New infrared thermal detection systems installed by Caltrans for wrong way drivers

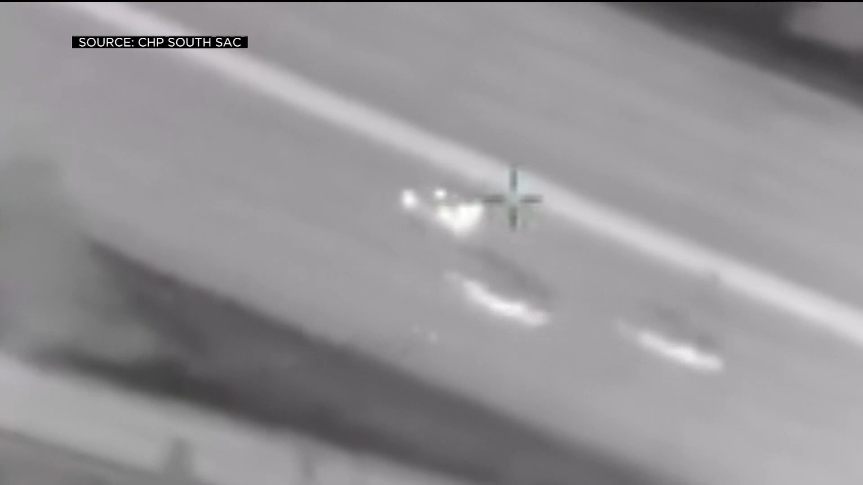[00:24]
He's in the center divide. Did he try to hit you?